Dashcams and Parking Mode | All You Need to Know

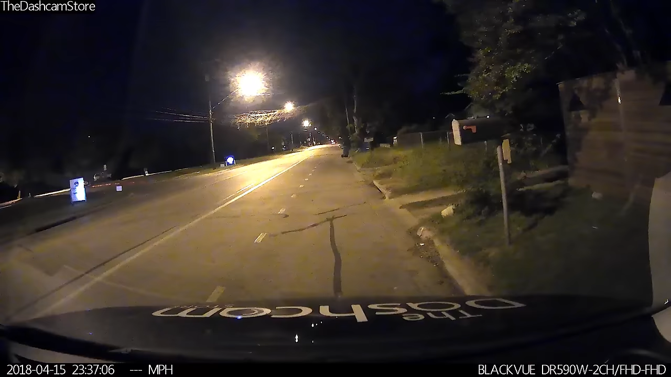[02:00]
This way you don't end up with hours of useless recordings on your memory card.
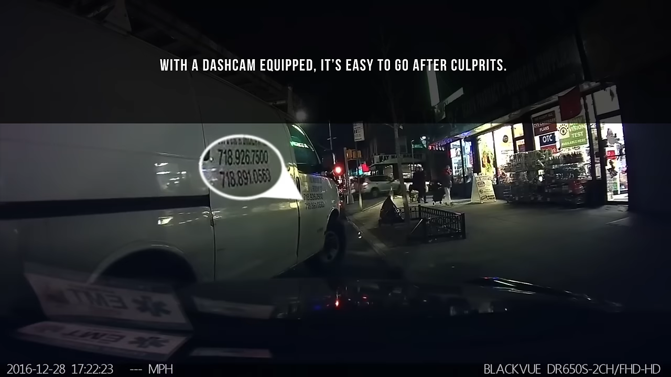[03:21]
Without a parking mode enabled dash cam, an insurance claim would have to be paid for by your own insurance company rather than by the culprit or their insurance company.